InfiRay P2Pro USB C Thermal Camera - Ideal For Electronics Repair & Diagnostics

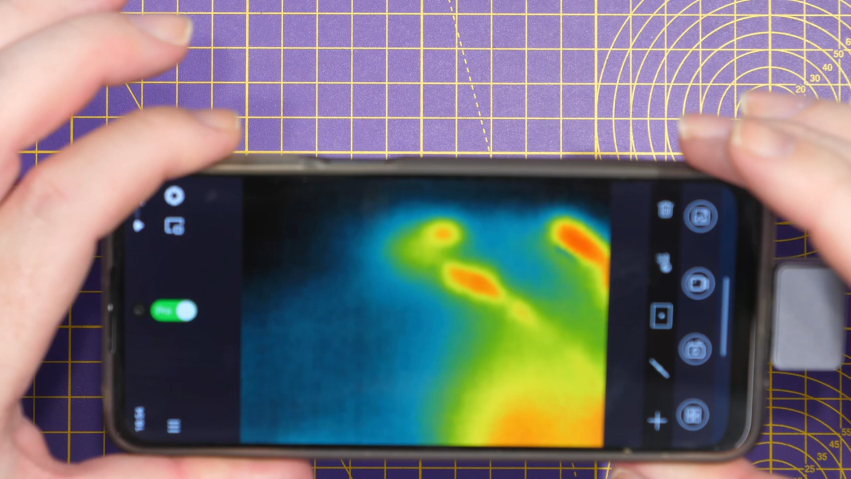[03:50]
Once you've opened the app you can see that it will connect so for instance if I just lift it here off the bench you can see that we're now looking down where my hand was that is the residual heat for instance if I put my hand in front of it you can then see that thermal image
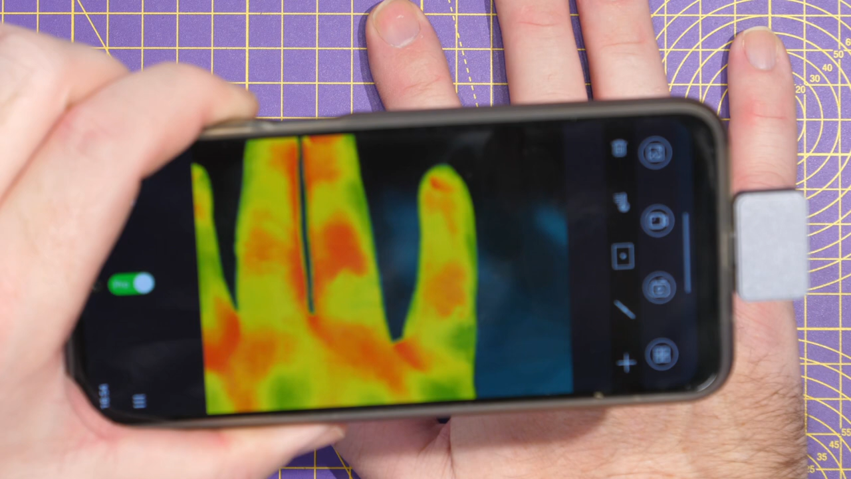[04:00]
and if I move my hand away you can then see where that was. Now whilst I'm not going to walk you through every feature and capability on the app you do have features such as the ability to take still images, take video of the thermal imagery, we can do things like set temperature points on the screen and measure specific areas,
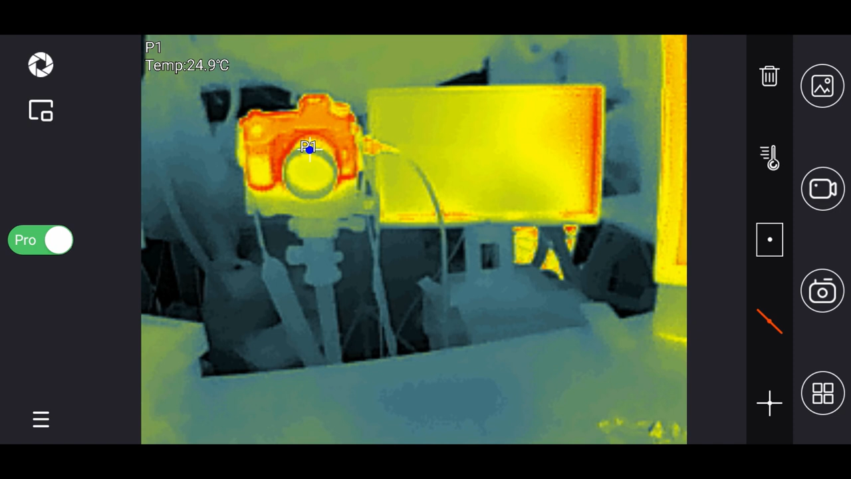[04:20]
On screen: spot 24.9°C
put lines across the screen to measure zones, put squares on to track items as well as remove those things as well.
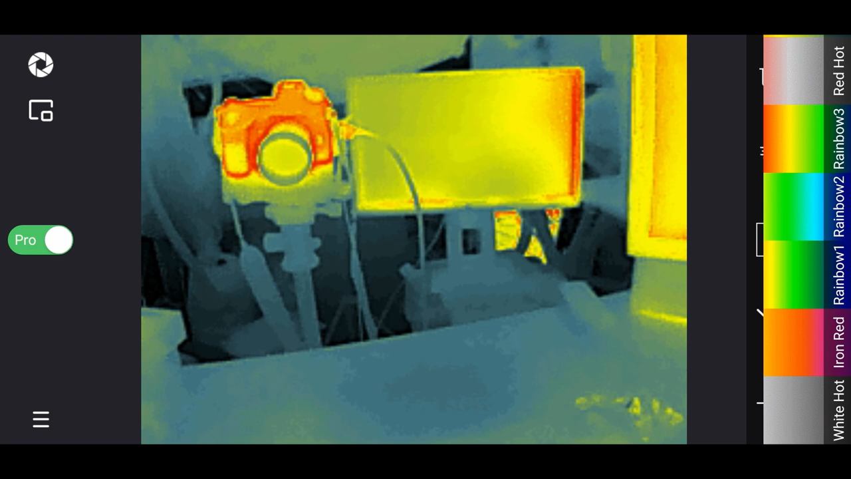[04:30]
You can also go into the options and change the colour palette just like you would be able to do on any other thermal camera so we can set it to white hot,
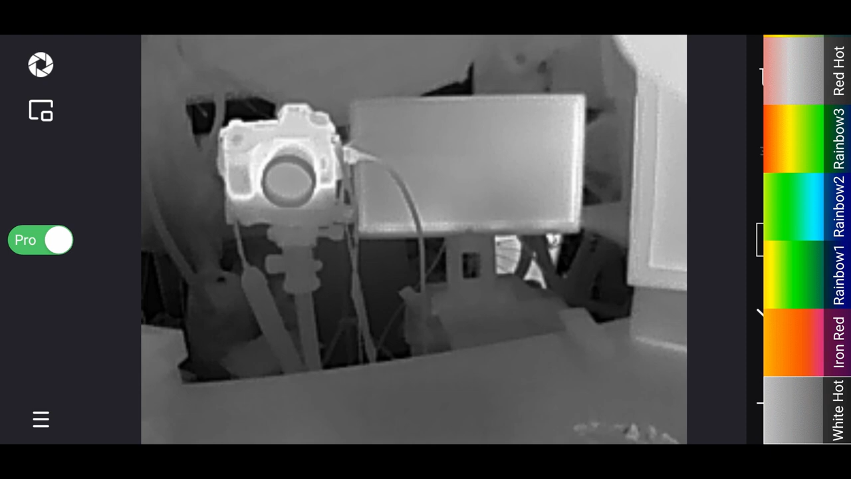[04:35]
iron red and all of the usual options that we would expect
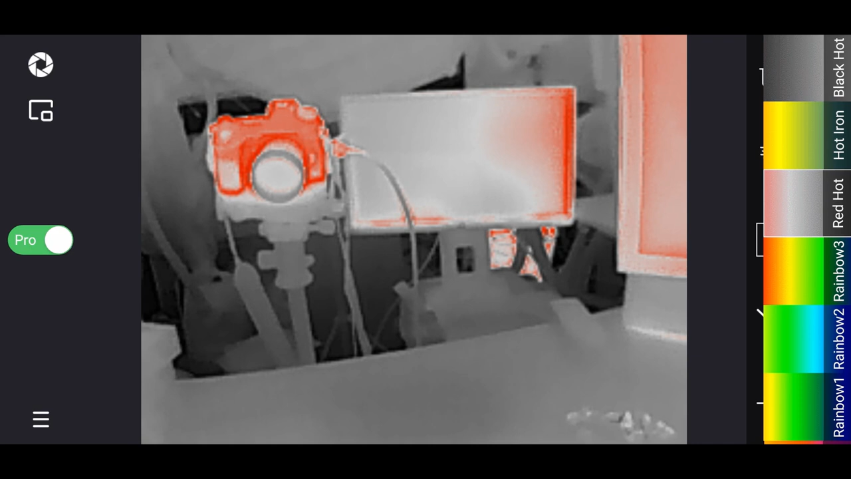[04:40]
to find on a thermal camera and infrared also give us some nice options such as this pro
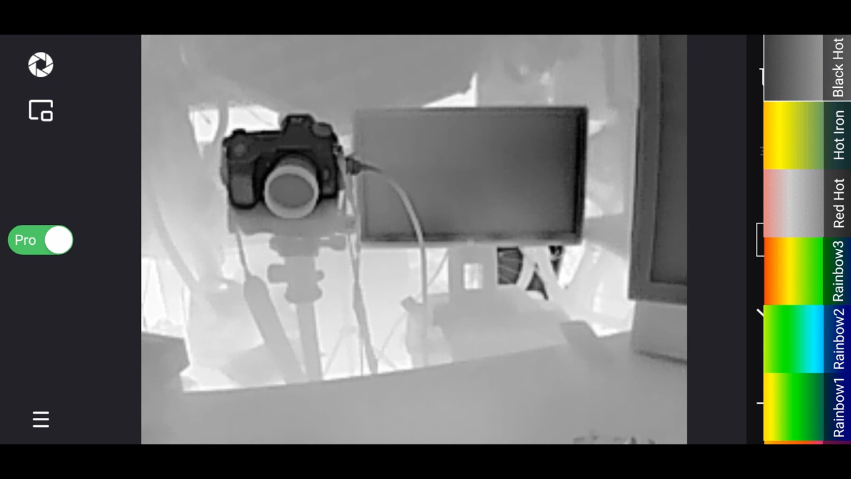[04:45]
mode that I'm in now or you can go back to a very basic mode that just gives you the normal basic thermal imaging controls.
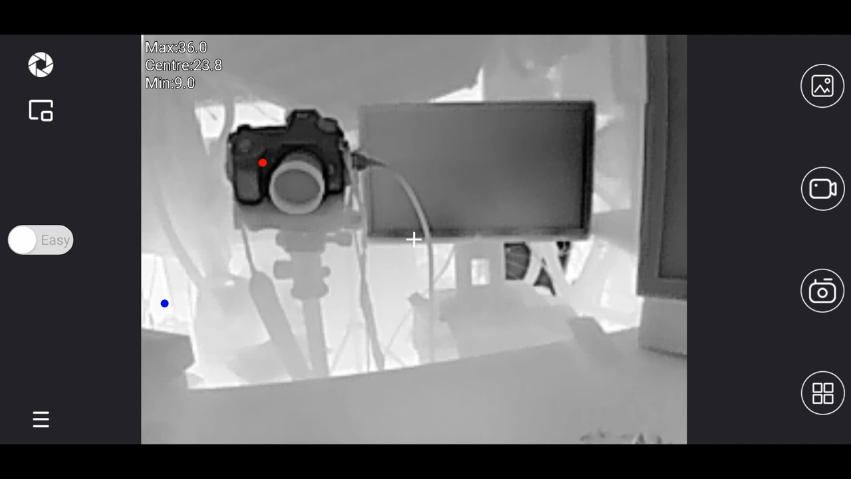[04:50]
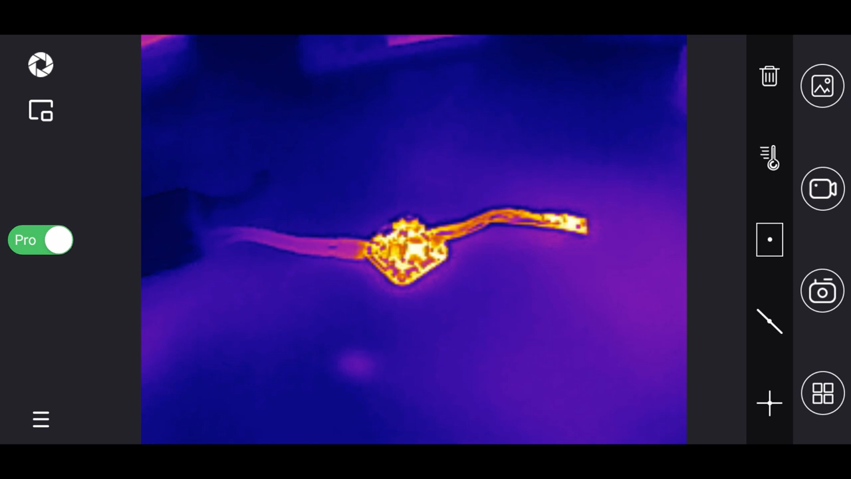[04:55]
Now as I have mentioned you also have the option of that macro lens for instance here we're looking at my table you can see the cameras and everything around there and on this table you have a flight controller.
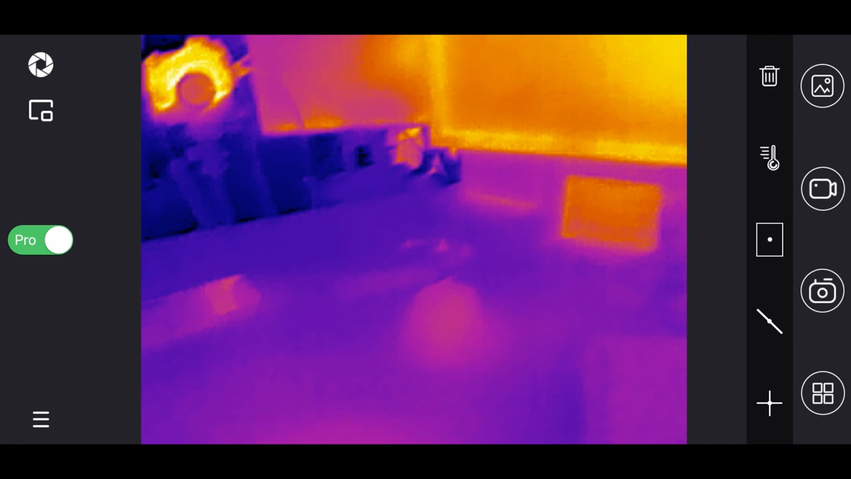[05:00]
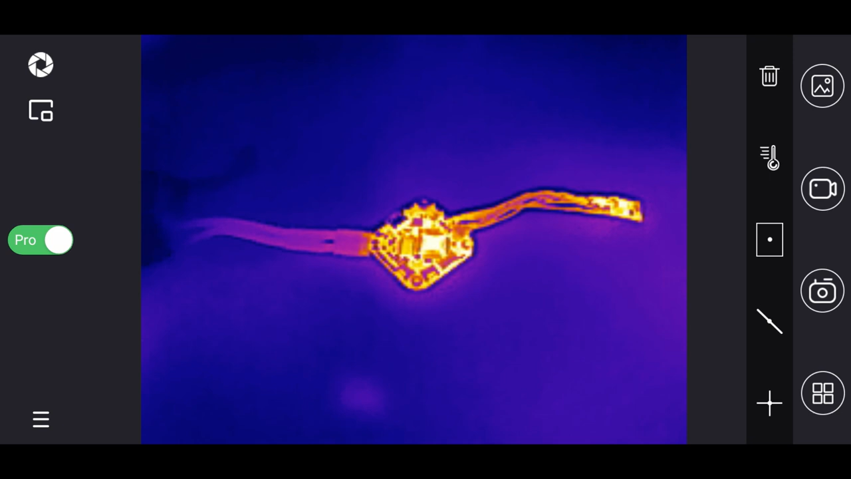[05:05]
Whilst this shows it okay if I now move in closer and closer and closer you'll start to see the image get very blurry
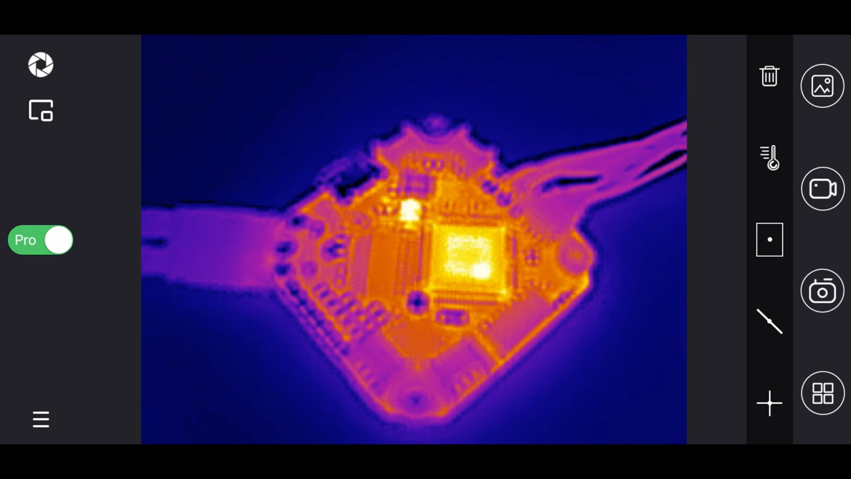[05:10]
and we won't really be able to use it for diagnostic purposes on failed components. However if I now install the macro lens and move the camera
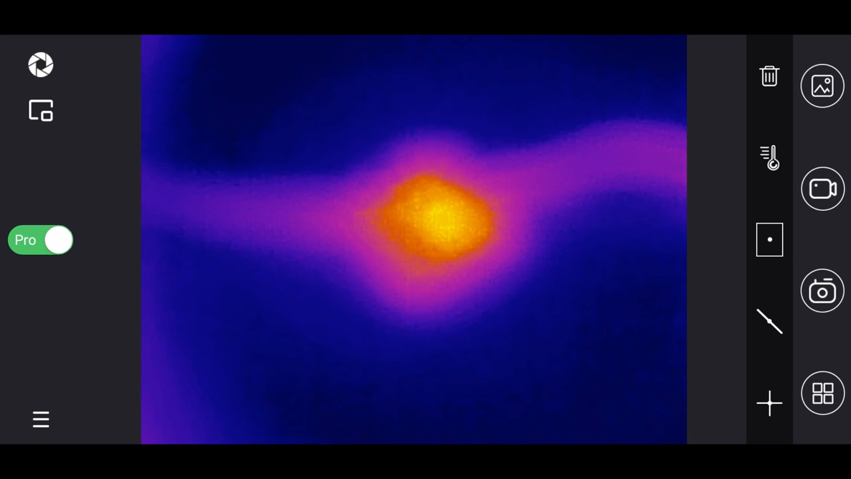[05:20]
back out to where it was before you can see everything is now blurry however
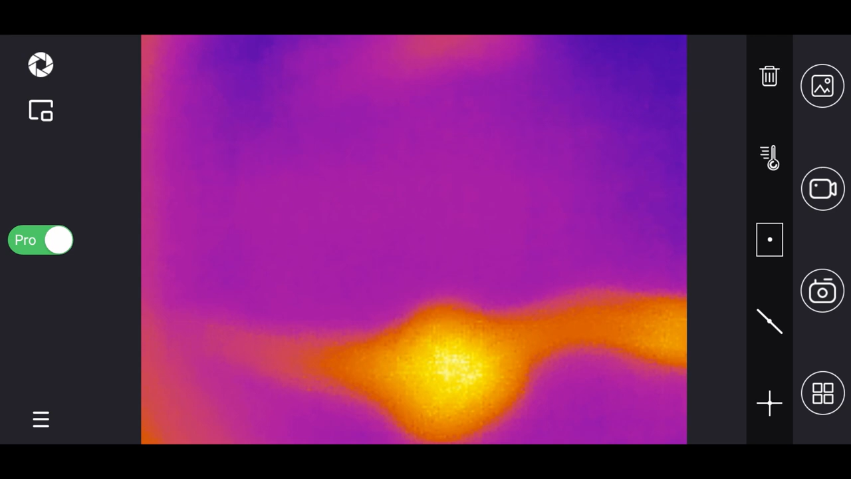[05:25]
if we now move in closer we'll now be able to see all
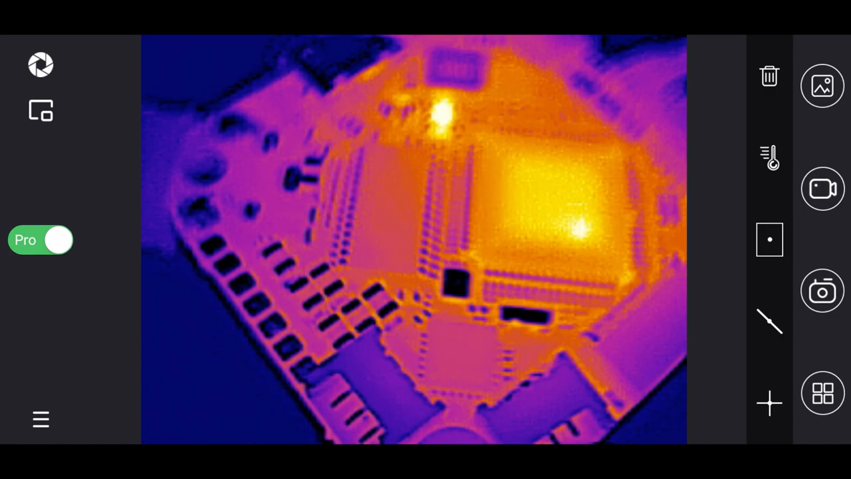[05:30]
of the components on that PCB and we'll now be able to use this for diagnostics on boards such as this and allow us to see exactly what is going on even with the smallest components.
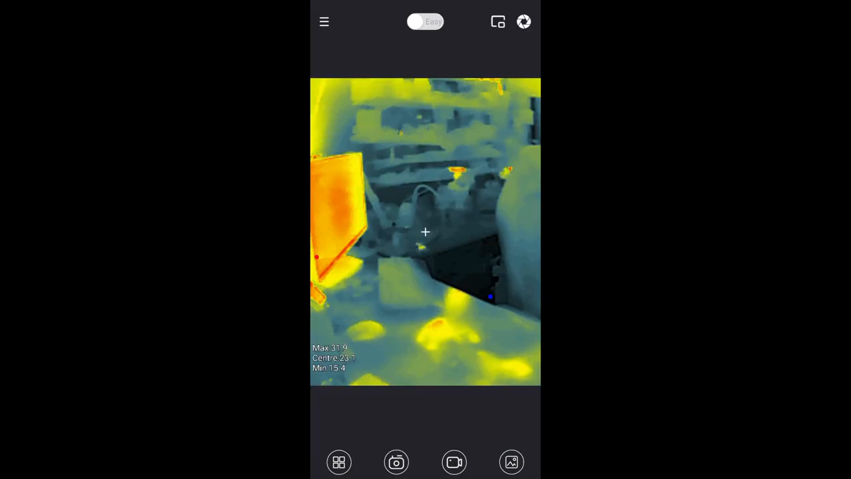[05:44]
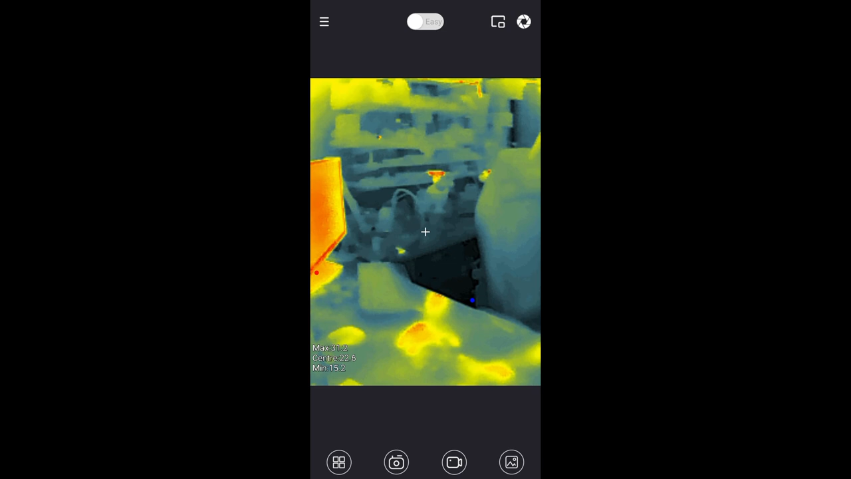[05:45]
Just to show you how the room looks through the thermal image here we're looking vertically what's really interesting
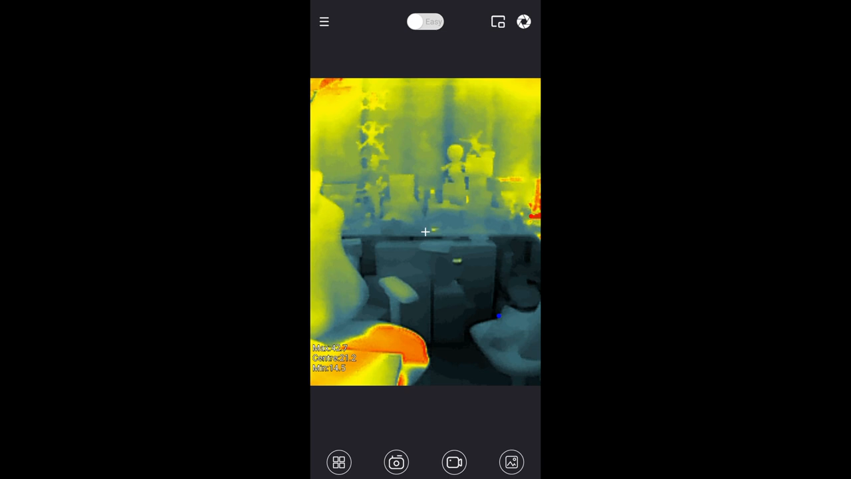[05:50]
is you can see where I was but also you can even see the vertical timbers on the other side of the wall.
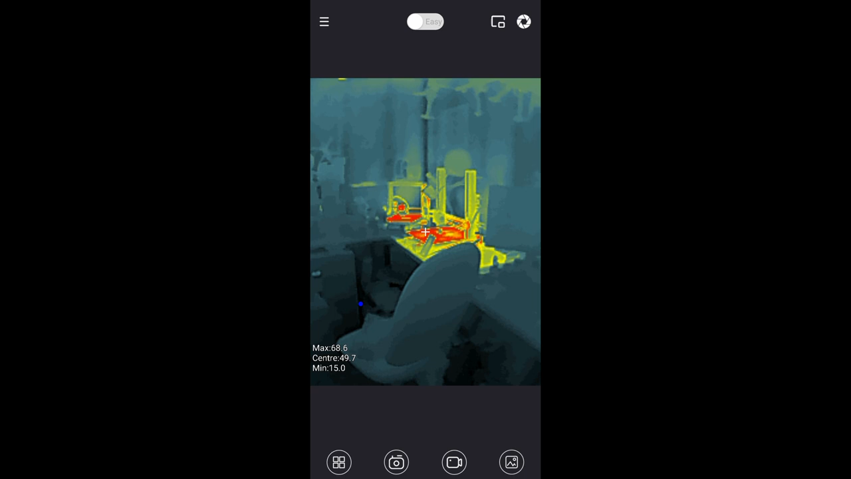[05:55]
There we have my printers that have been both in action
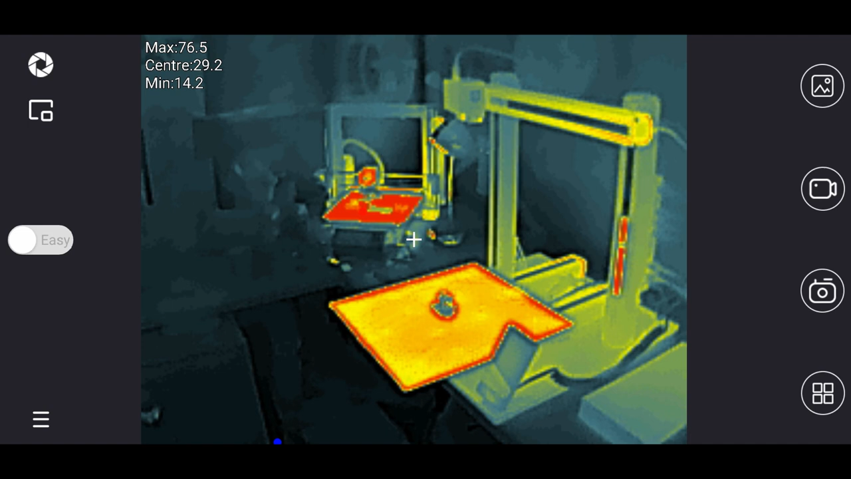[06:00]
the Prusa in the background is currently still printing and the Snapmaker has just finished. You can see looking at the beds where the heat is.
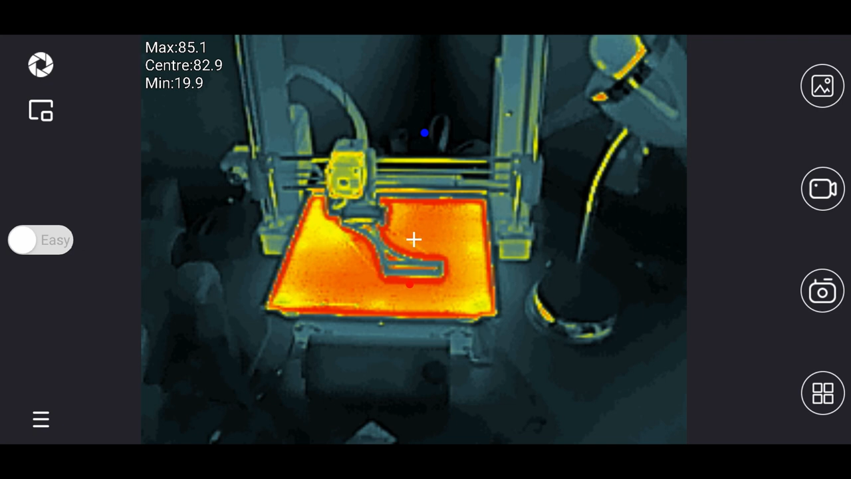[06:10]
The Prusa is about halfway through a print and the Snapmaker has just finished a benchy and you can see the bed starting to cool.
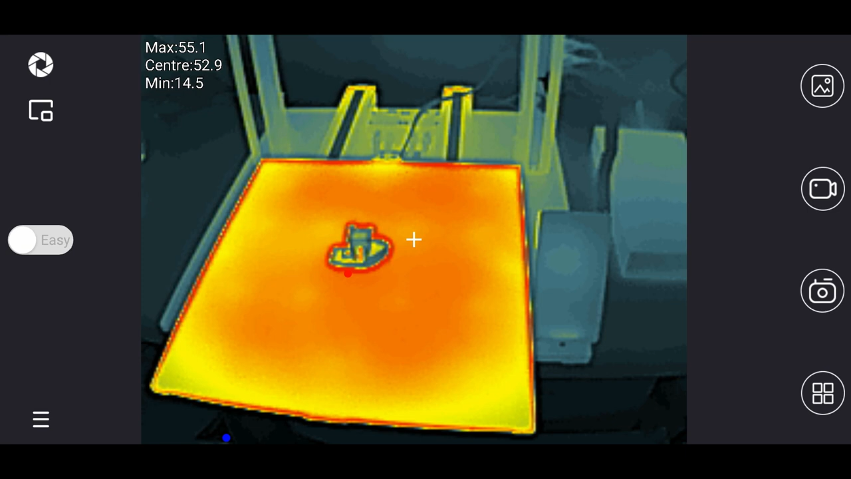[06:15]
Here we're looking at my monitor as well as my PC again just showing you what you can get from the thermal image.